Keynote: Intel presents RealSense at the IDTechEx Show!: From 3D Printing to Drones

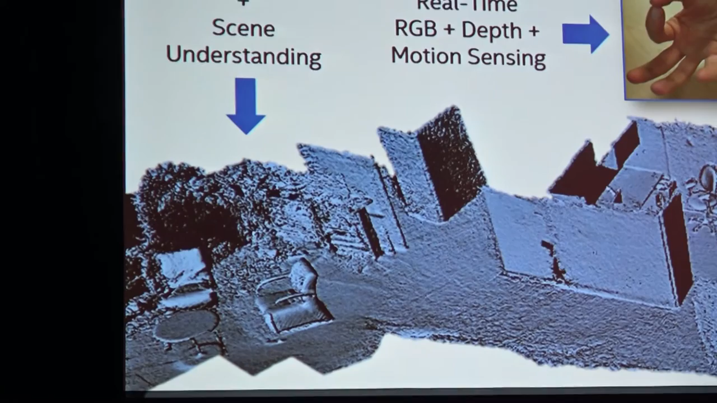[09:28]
a solid reconstruction of the 3D world. That means I want to know the 3D structure real-time, just like humans do. And obviously I skipped the color there.
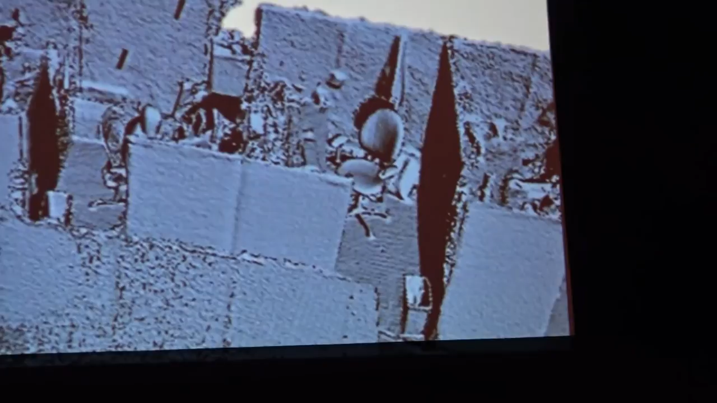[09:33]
We also have the color picture, so we can texture map the color at every point.
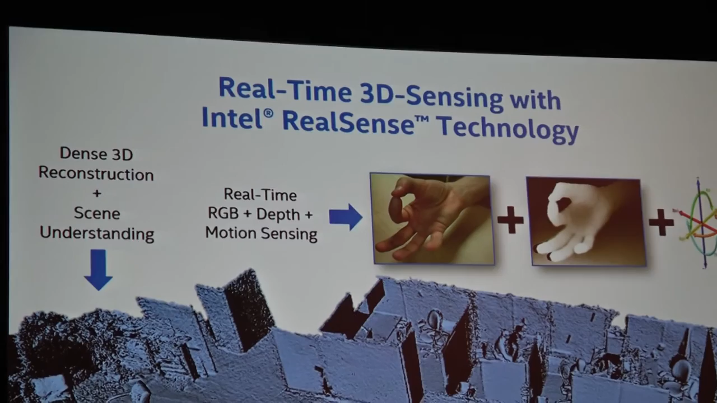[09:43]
So I just wanted to show you an image out of Captcha with real real-sense camera. So what are these real-sense devices?
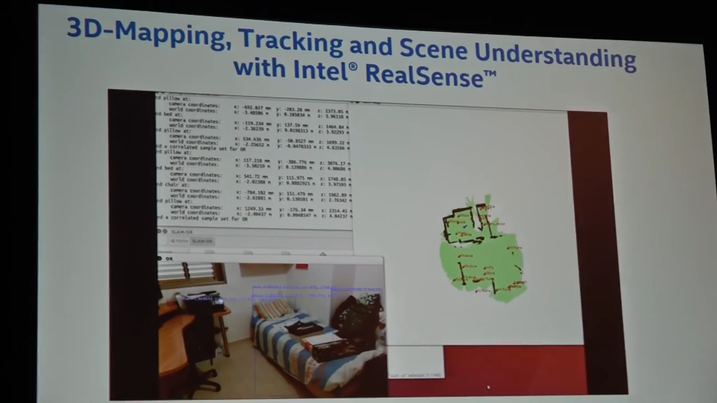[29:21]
and understanding. How far are you from that?
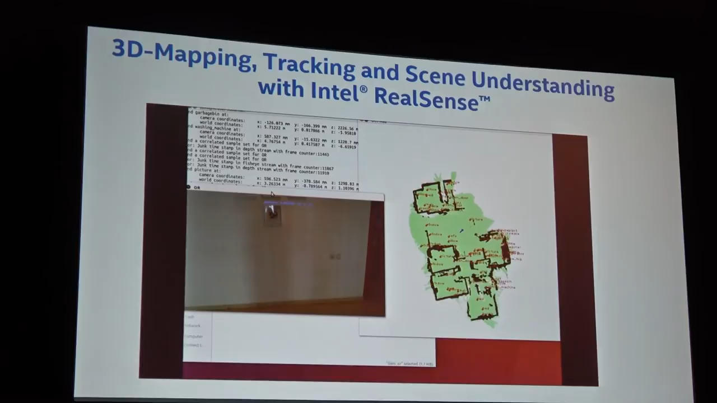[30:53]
As the robot or a drone or you with your phone with this real sense technology inside and walked around your floor, you have automatically created a full 3D map reconstructed model with full understanding of where is what.